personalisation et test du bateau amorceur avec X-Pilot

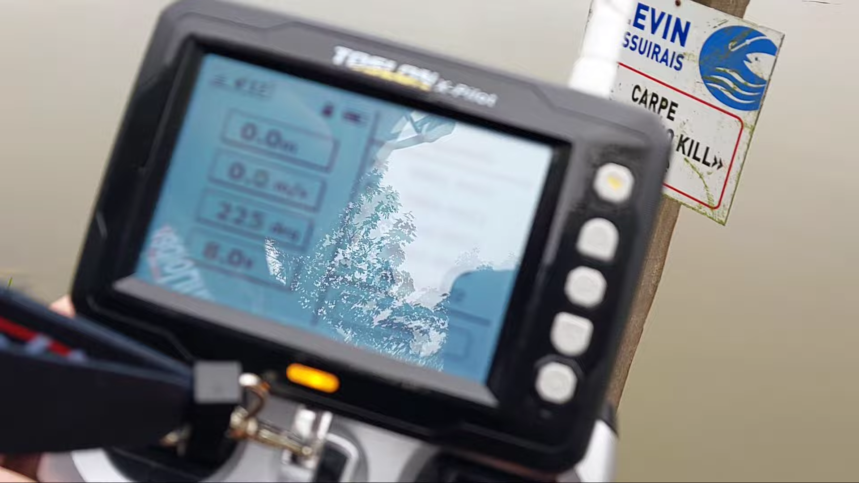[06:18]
Donc on est venu pour tester tout ça et voilà. Donc c'est pas trop mal, c'est assez précis. Mais faut se faire la main dessus.